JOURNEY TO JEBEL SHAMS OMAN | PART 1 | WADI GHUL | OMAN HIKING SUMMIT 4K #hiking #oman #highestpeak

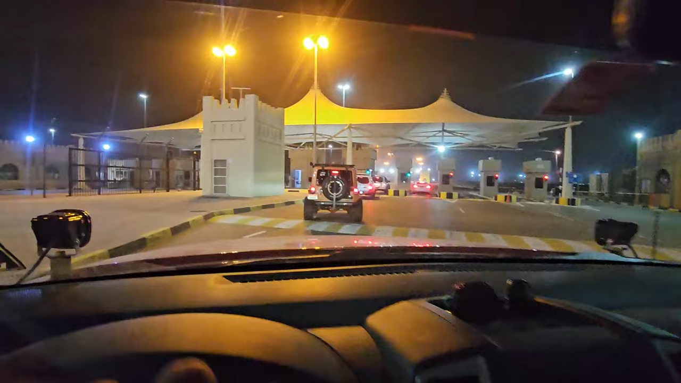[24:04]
So in this area, we have to present our visa and passport to be able to exit from UAE border. Thank you, madam. Thank you.
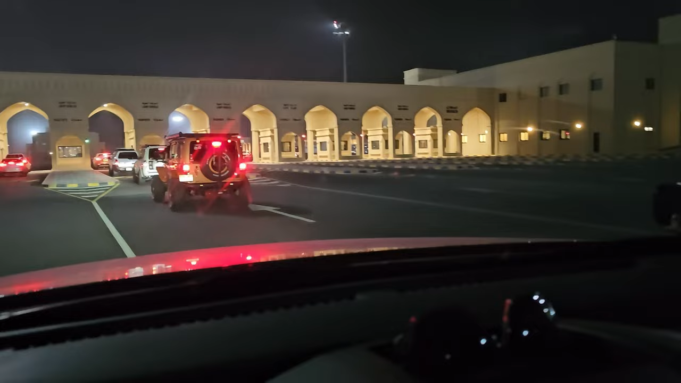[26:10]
So after you will get that car insurance things, you'll have to enter this like a gate. Before you come here, you have to secure your car insurance.